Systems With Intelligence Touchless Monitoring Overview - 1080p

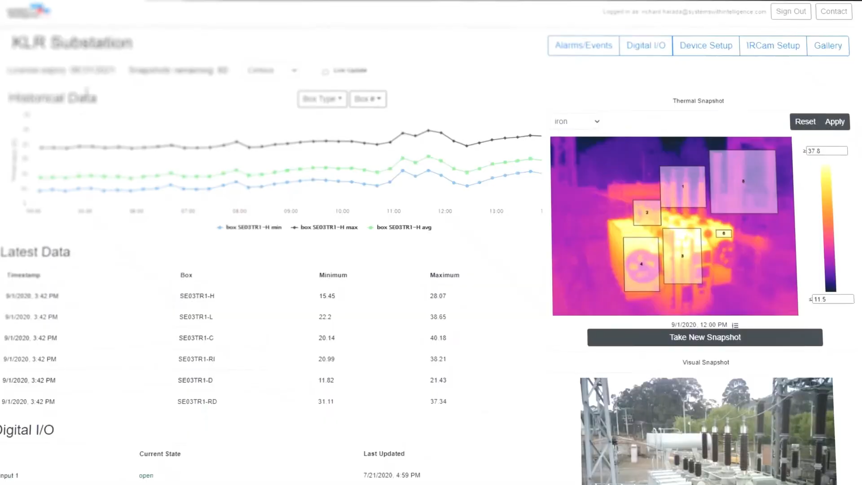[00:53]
Advanced visualization with machine learning provides live streaming
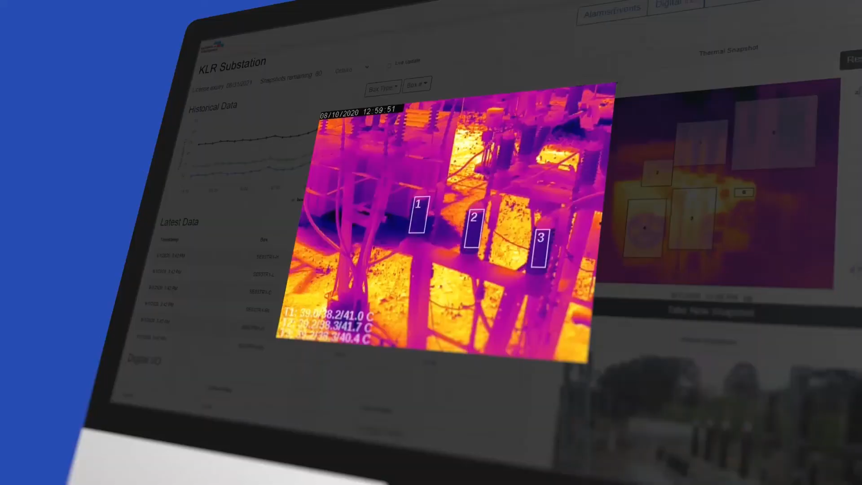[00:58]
snapshots
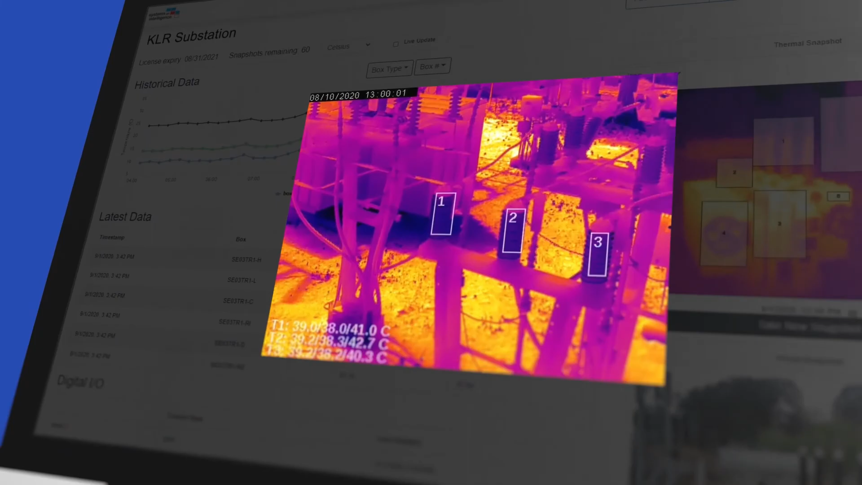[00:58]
and alarms that integrate with SCADA and asset management systems.